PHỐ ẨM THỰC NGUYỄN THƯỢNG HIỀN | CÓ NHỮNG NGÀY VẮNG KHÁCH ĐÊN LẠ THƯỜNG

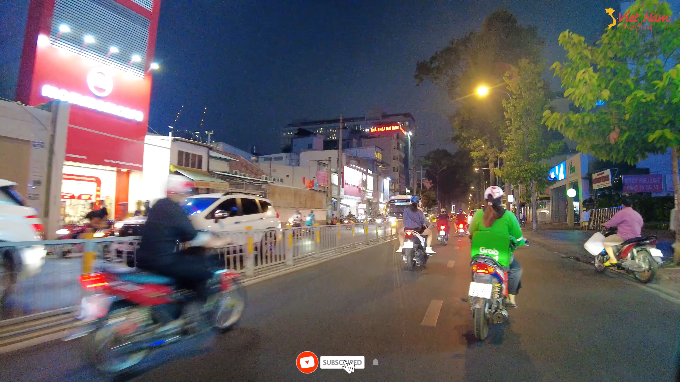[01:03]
Và là đường 2 chiều nha anh chị. Chuẩn bị tới giao lộ với phố ẩm thực Nguyễn Thường Thiền. Nguyễn Thường Thiền thì em thấy cái khu đó em đi rất là nhiều cái quán nhỏ nhỏ bán sinh tố nước ép, trái cây anh chị. Healthy anh chị. Chúng ta rẽ phải vào. Ở mặt đường là thấy là bán trái cây, nước ép rồi nè anh chị. Rất là nhiều cái hàng quán. Nhà cửa trong đây thì nhỏ nhỏ nhỏ, mặt bằng nhỏ nhỏ nhỏ.
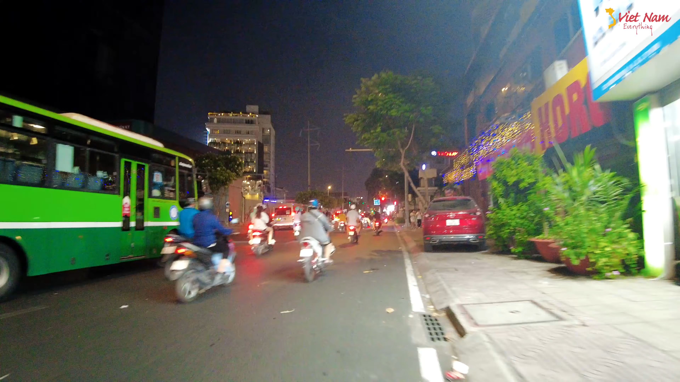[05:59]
Ở đây là đường nè. Gọi là đường Điện Biên Phủ. Điện Biên Phủ chạy 1 đòn là tới ngay chỗ. Khu vực giao với đường cách mạng 8 nè. Cũng cập nhật tình hình đến anh chị. Chúng ta sẽ phải qua đường cách mạng 8. Xem tình hình như thế nào. Cô chú nè. Cô chú đi hát.
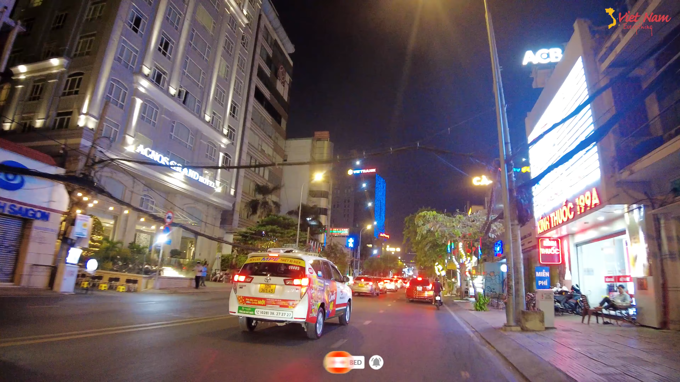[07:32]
Cả tòa nhà bây giờ cáo ốc nhìn cái đường cách mạng 8 rất là đẹp.
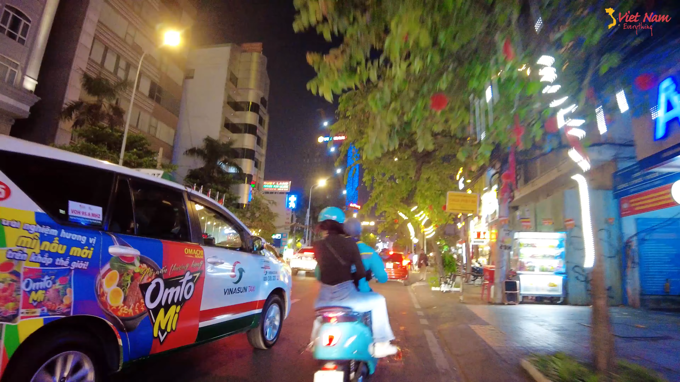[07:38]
Hàng quán, hàng quán. Rất là ngỗ dịp.
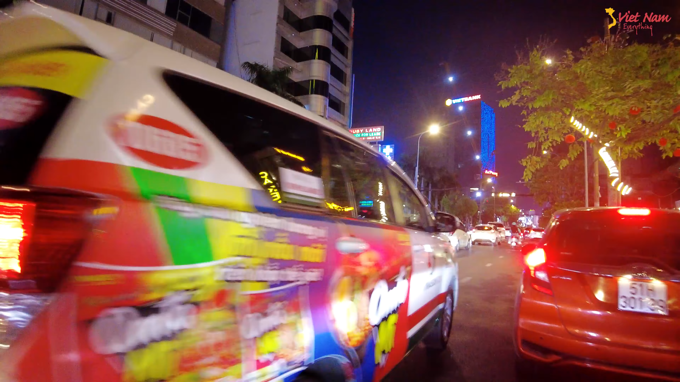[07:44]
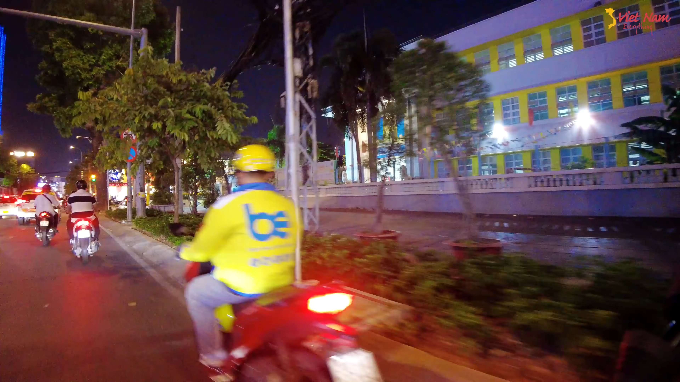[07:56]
Ở đây là nhà Thiếu Nhi nha. Nhà Thiếu Nhi quận 3 nè anh chị.
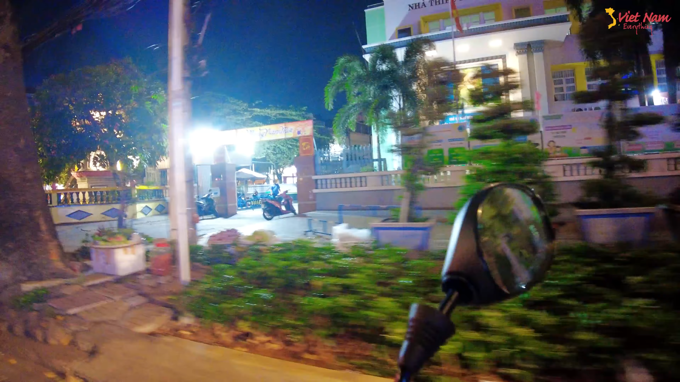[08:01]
Chúng ta rẽ vào đường Nguyễn Chiểu nha.